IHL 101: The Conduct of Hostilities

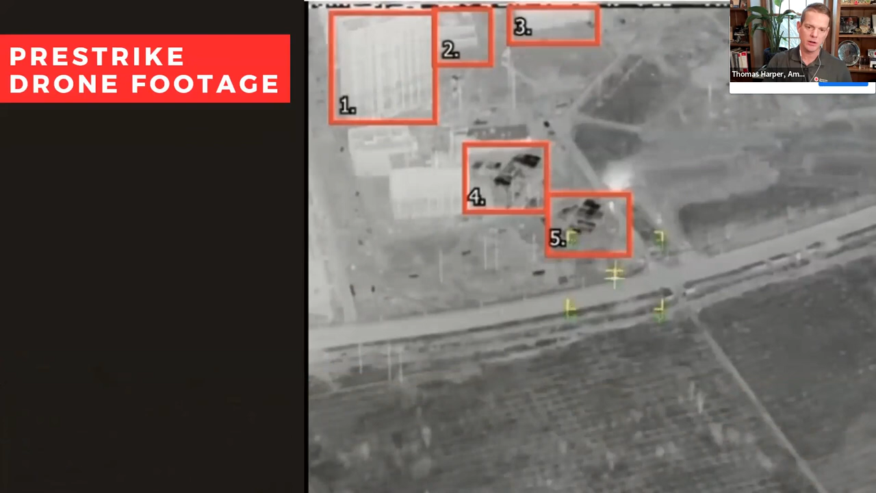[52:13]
are images of that shopping mall from above the red boxes there are really critical those are what the uh russians highlighted there uh and that's what i want to focus in on here so russians alleged that uh they